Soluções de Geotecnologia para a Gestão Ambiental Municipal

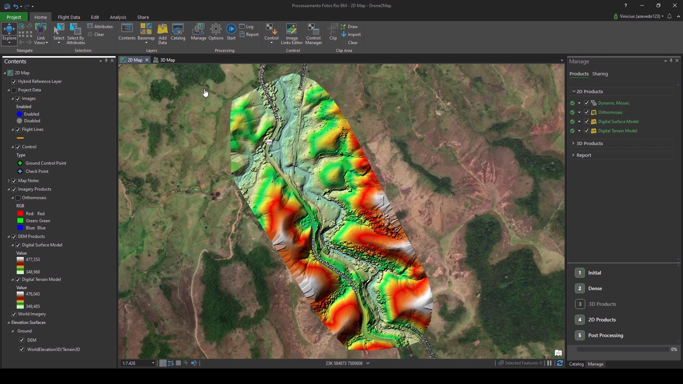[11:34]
Além disso, a gente consegue observar aqui também o modelo tridimensional da área.
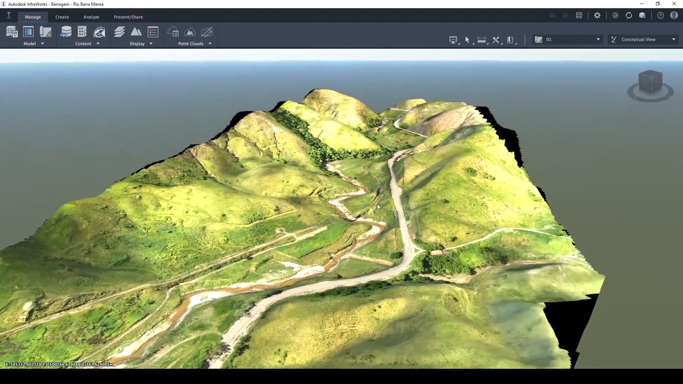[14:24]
Nós importamos o levantamento realizado e processado através do Drone to Map no Autodesk Infraworks. Então, temos aqui o modelo digital de elevação aplicado a Ortofoto.
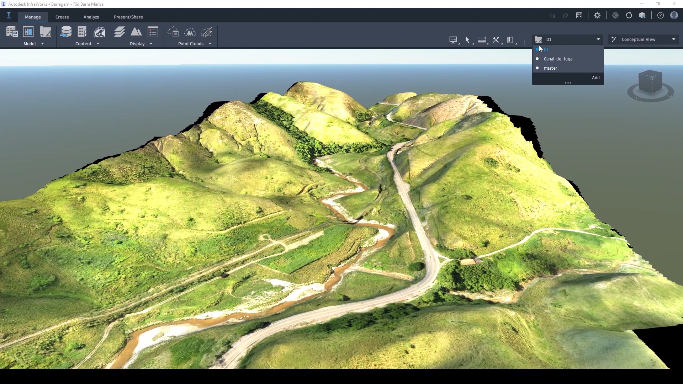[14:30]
E aí, foi realizado o dimensionamento tanto do canal de fuga que seria a cota máxima da barragem quanto da barragem. Então, a gente pode observar o canal e a barragem aqui dimensionada.